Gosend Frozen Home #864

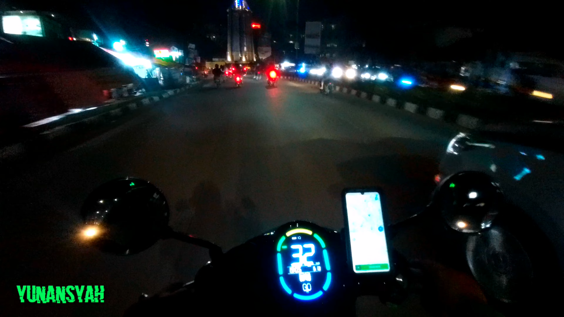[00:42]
Terus udah gue kelarin, ya gue mau lari ke selatan lah ya, karena gue berasumsi orderan itu tidak ada daerah sini, nggak masuk karena kan di luar poligon ya.
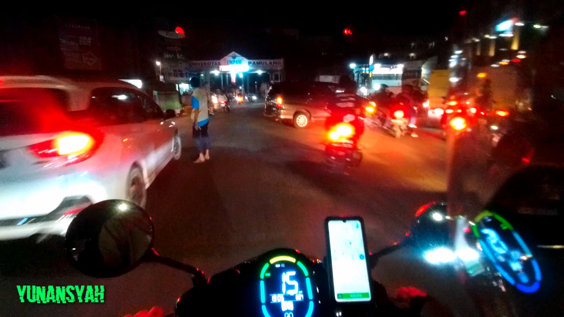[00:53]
Mungkin ya satu radius 1 km di dekat poligon mungkin dapat gitu. Tahu-tahu bunyi ada. Nih jemputnya di dekat RSUD Pamulang. Ya udah gue jemput, gue antar ke Reni Jaya. Reni Jaya lumayan mental ya dari poligon ya, dari area buat narik. Habis itu udah
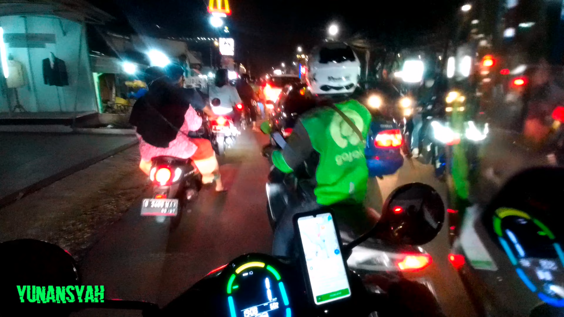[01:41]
Orderannya diarahkan untuk keluar atau mendekati poligon areanya. Dia sempat mental dulu sekali. Keluar poligon, habis itu ini dapat lagi baru mengarah ke poligon ya. Udah. Hajar be.
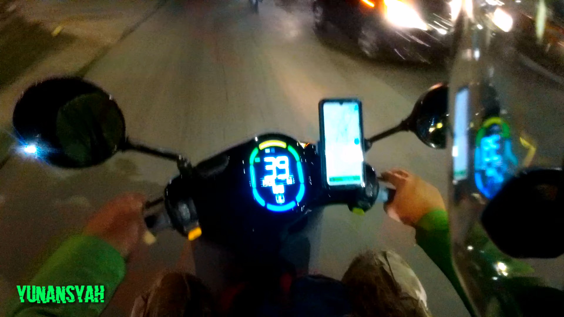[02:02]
Masih ada baterai, masih sisa 60 km. Aman sih, kalau kita nggak geber-geber juga awet baterainya. Ya lumayan lah ya, jadi kita main-main ke Pamulang. Karena tadinya juga gue berpikir main di Tangsel agak nggak mungkin. Karena lagi pakai gugur. Ini dikasih juga ordernya, alhamdulillah. Ini kita dapat Frozen Home Tokopedia.
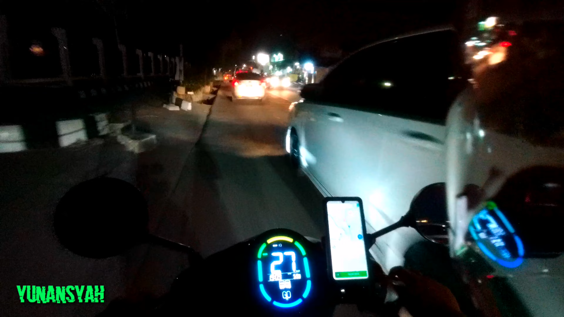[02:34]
Nanti kalau sudah dekat lokasi gue lanjut ya. Oke, stay tune. Ya, kita sudah di daerah kawasan Legoso dan sekitarnya.
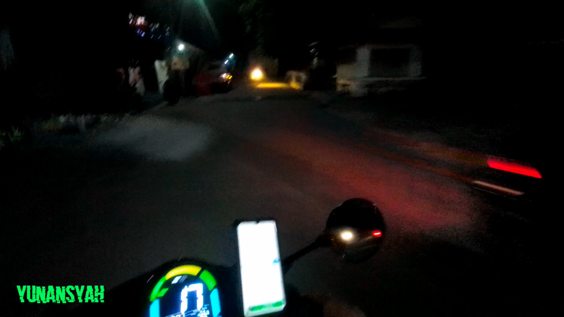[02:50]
Gue masih ngikutin peta aja nih. Tadi udah lewat-lewat gang. Kita ikutin aja.
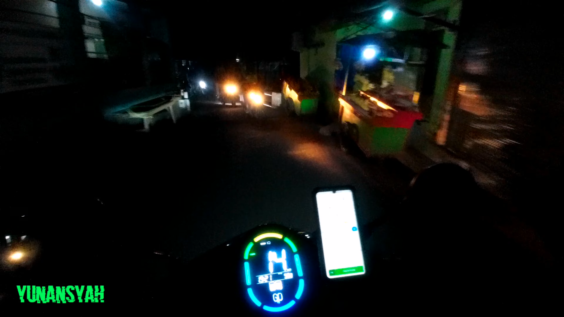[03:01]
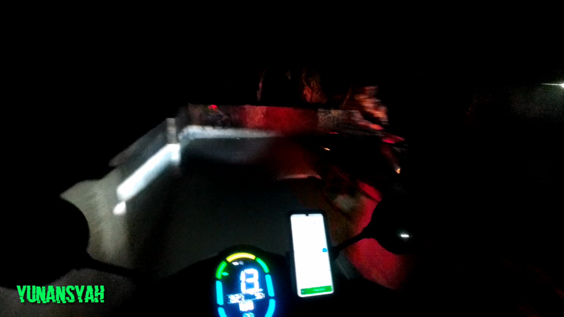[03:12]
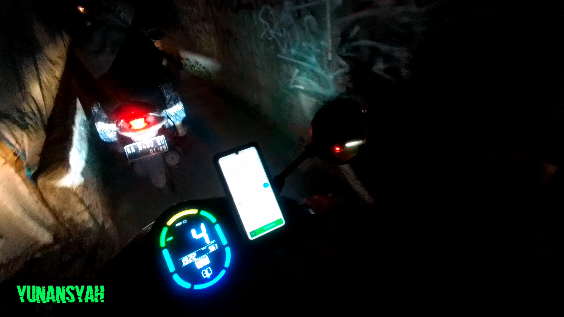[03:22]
Tinggal putar balik situ tuh. Iya, Pondok Hijau dah.